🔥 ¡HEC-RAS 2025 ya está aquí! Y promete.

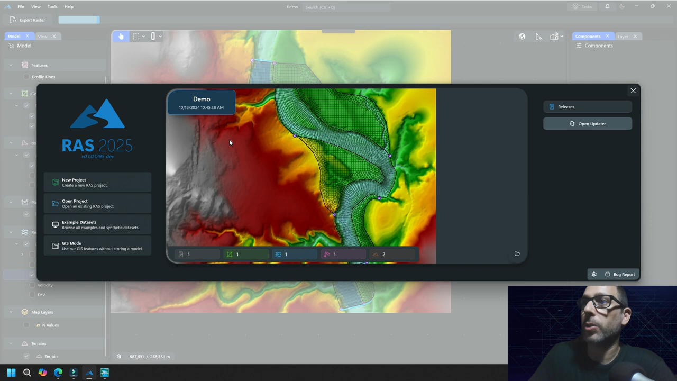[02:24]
Aquí podemos ver que ya he modelado y tenemos ya una simulación en RAS 2025. Vamos a crear un nuevo proyecto en Projects, vamos a darle a New Project. Así es como vais a entrar vosotros. La nueva interfaz está pidiendo aquí que ya coloquemos un archivo, cualquier archivo, para que él pueda detectar el sistema de coordenadas. Podemos arrastrarlo aquí o podemos buscarlo clicando en el botón y yendo a la carpeta. Voy a buscar un archivo de proyecto, por ejemplo este. Le doy a abrir y ya me ha detectado la coordenada, el sistema de coordenadas.
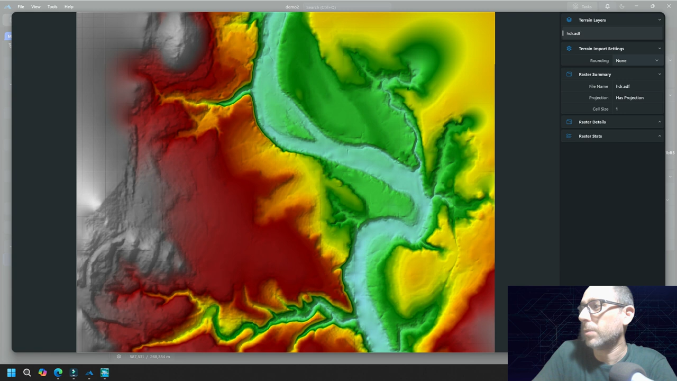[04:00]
Y ahora le puedo dar a importar. Y ya lo tenemos directamente en nuestro RAS 2025. Muy bien. ¿Qué más puedo hacer? Lo más espectacular que han hecho ahora en 2025 es la creación de la malla. Creo que han trabajado muy bien y han cambiado la concepción que tenían para crear el perímetro. Que eran polígonos. En el RAS anterior se creaban polígonos. Pero aquí es diferente. Vamos a crear una geometría. Le damos al botón de más.
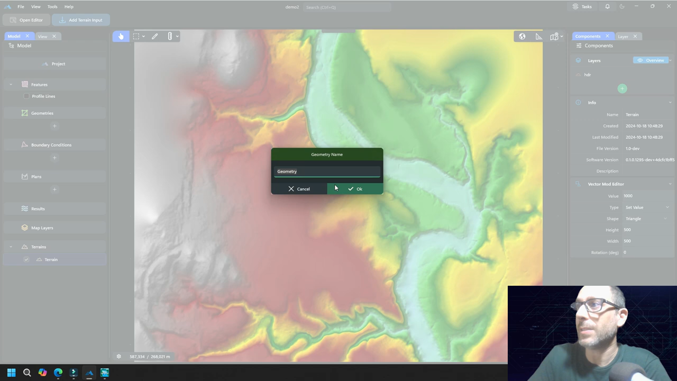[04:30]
Le damos Geometry. Me parece bien. Ok. Y aquí desplegamos y tenemos dos opciones. El Conceptual Mesh y el Mesh Real. El Conceptual Mesh vendría a ser como una, como dice el nombre, una conceptualización de la malla. Que va a pesar muy poco y va a poder compartirse muy fácilmente entre gente de un mismo equipo. O incluso, como veremos más adelante, trabajar la malla en RAS 2025.
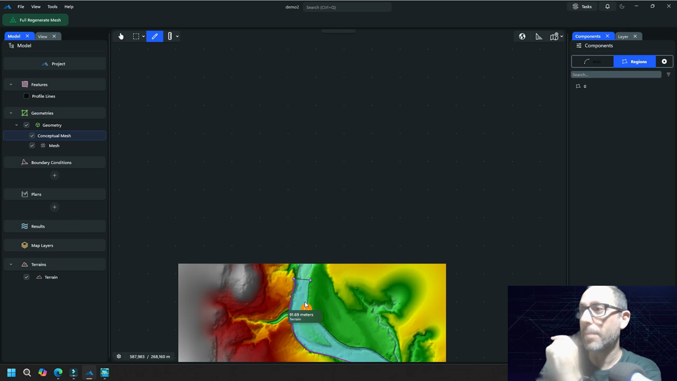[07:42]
Y voy a cerrar con doble clic en este nodo. Y mirad ahora en regiones. Ahora ya tengo una región. Y si me voy a la región, me va a aparecer este símbolo. Voy a ir a zoom to plot. Si veis que entro en la región, aquí me aparece este símbolo donde yo puedo decirle qué tipo de mallado quiero. Y en la versión RAS 2025 podemos dejarlo vacío,
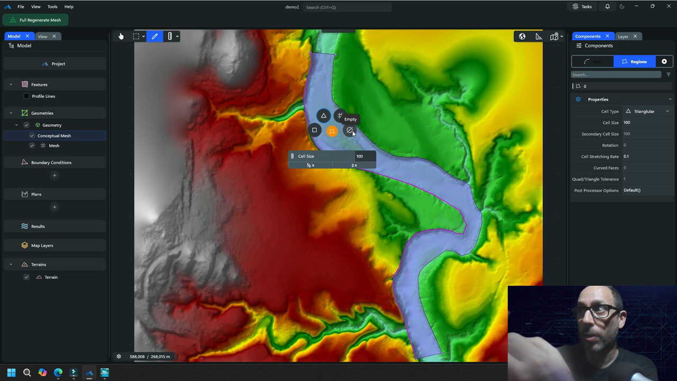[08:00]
empty, hacerlo de forma cartesiana, es decir, con ángulos de 90 grados, cuadrículas, que pueden ir rotadas. Como vemos aquí, incluso podemos, ahora está en triangular, pero si le pongo cartesiano y le doy un cell size, mirad, mirad, le he dado un tamaño de celda de 5 y sí me lo ha hecho cartesiano. Pero en los bordes veis que sí me ha hecho triángulos, es decir, se ha amoldado.
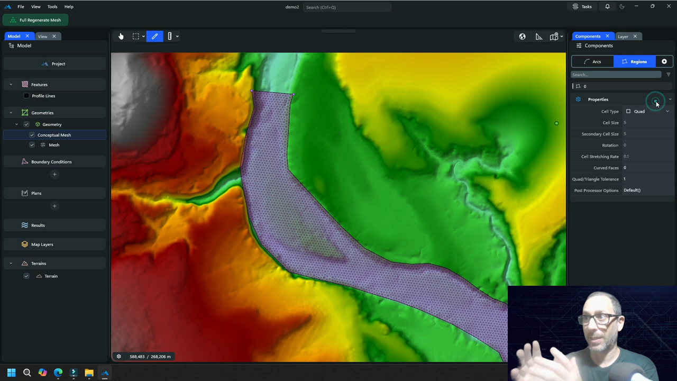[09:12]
lo que recomiendan en los vídeos que ya han subido la gente de RAS es usar el mallado quad. Que esto va a permitir adaptar la malla al canal, cuando el canal está bien definido. Esto en las versiones anteriores lo hacíamos construyendo break lines, pero ahora es mucho más sencillo. Vamos a construir los quads, le vamos a decir quads de esta manera y podemos introducirle qué dimensiones de largo y de ancho. Podríamos incluso aquí decirle que de largo tenga 10 metros, que es el doble, que del ancho, que tenga 5. A veces cuando cambias los valores de un mallado ya existente,
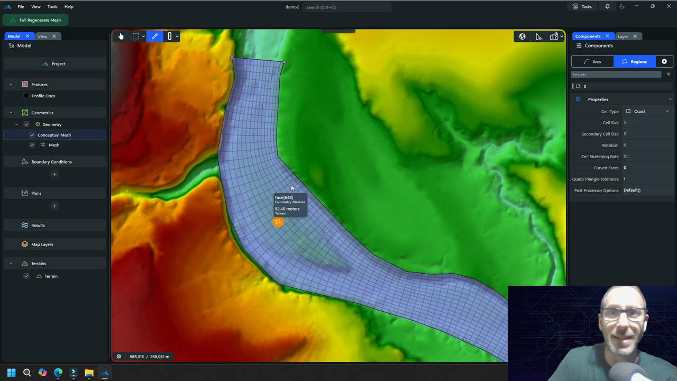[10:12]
Es decir, me ha hecho el mallado acorde a la forma de la región que yo le había hecho. Y como coincide precisamente con la del canal, pues va a ser mucho más fiable el modelado. Y ya no tengo que estar haciendo break lines ni nada de eso. Ahora vamos a añadir más regiones. Vamos a añadir una región en esta zona de posible inundación y por aquí también en la zona interna. Y voy a hacer full plot y quizás una zona en esta parte también final. Vamos a añadir otra región aquí.